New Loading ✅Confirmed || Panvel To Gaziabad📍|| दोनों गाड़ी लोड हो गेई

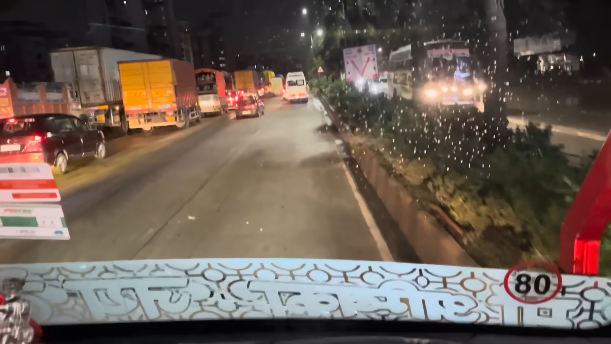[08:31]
हमने भी निकाल ली है बाई गाड़ी बाहर और देख रहे हैं आप बाई जाम कितना है बाई